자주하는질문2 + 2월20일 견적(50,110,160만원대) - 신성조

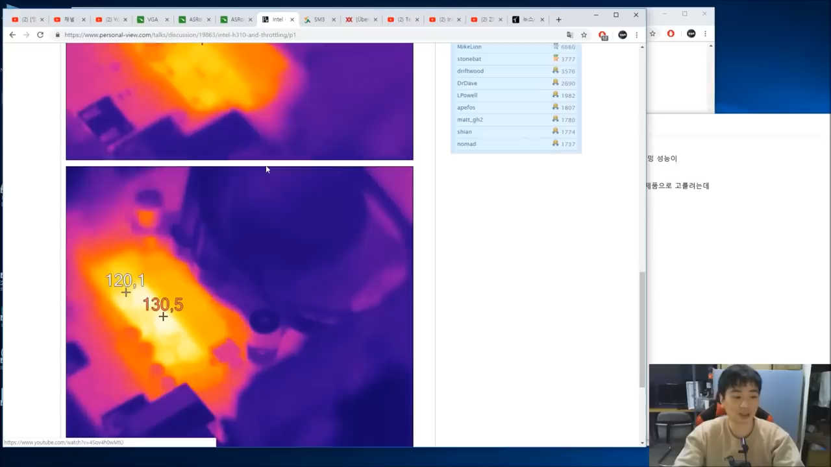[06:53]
제품입니다 방열판 없는 제품이에요 전원부 온도를 한번 보세요 낮은 데가 100도 높은 데는 116도입니다 심각할 때는 로드가 많이 걸릴 때는 120도 130도를 찍죠 스트링이 걸릴까요?